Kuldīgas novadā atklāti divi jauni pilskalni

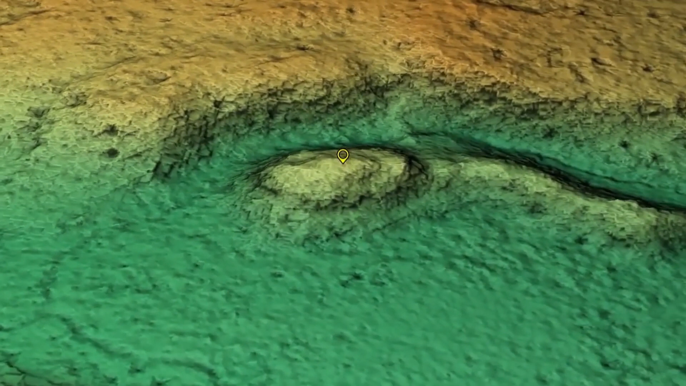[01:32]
tad gaista atālinātā reļefa izlūkošana, kas ļauj no datora skatīt ieraudzīt reļefa pārveidojumus,